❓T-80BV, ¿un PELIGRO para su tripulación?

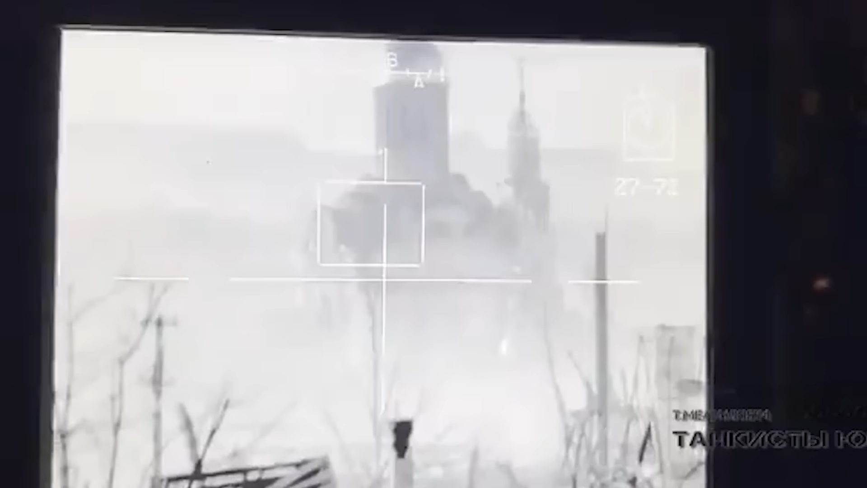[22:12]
como cuando dispararon este misil de precisión sobre el campanario de una iglesia donde posiblemente había un observador de artillería o un francotirador ucraniano.